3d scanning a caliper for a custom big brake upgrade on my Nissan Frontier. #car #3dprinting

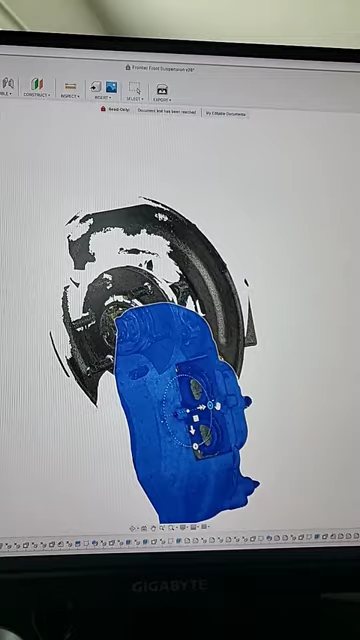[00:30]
Center it on the rotor I plan on using
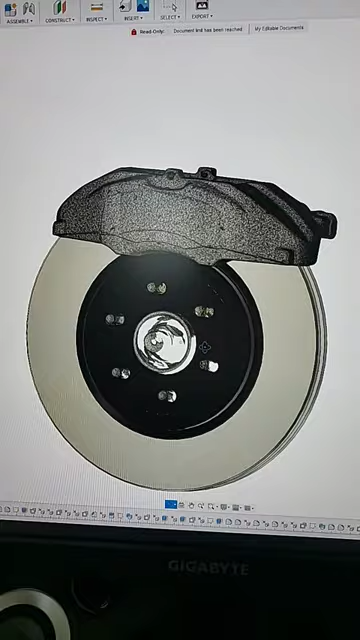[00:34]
once I have it in position I can go ahead and check clearances make sure it's going to
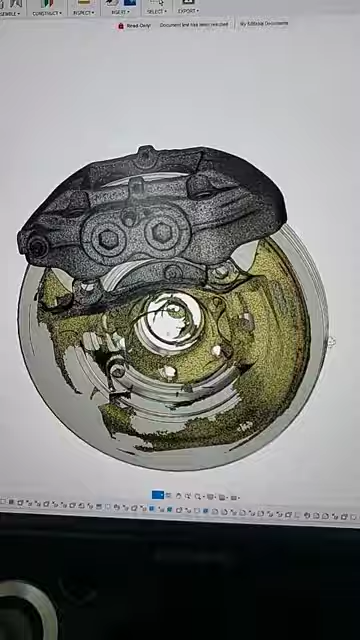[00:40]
work see where it's going to hit and what is required to make a bracket to actually
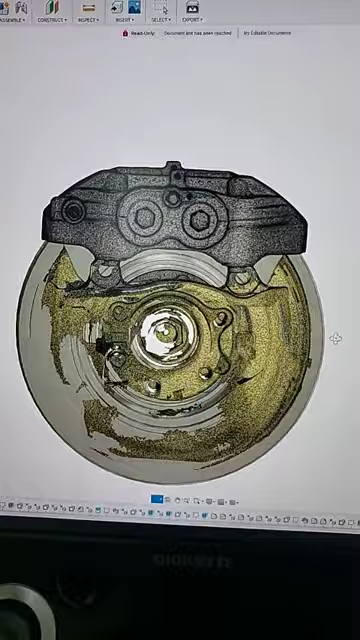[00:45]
bolt it up and unfortunately how I have it currently it's actually going to end up hitting these little mounting tabs on the factory knuckle.
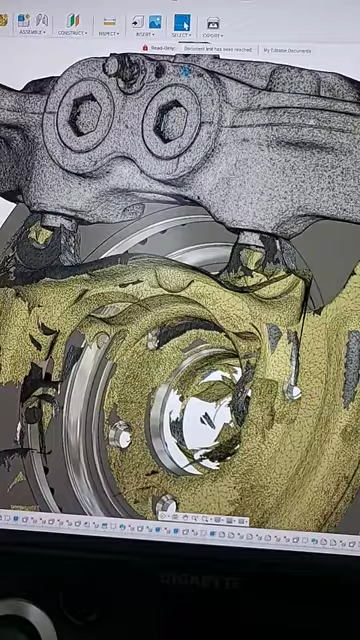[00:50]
So back to the drawing board I guess.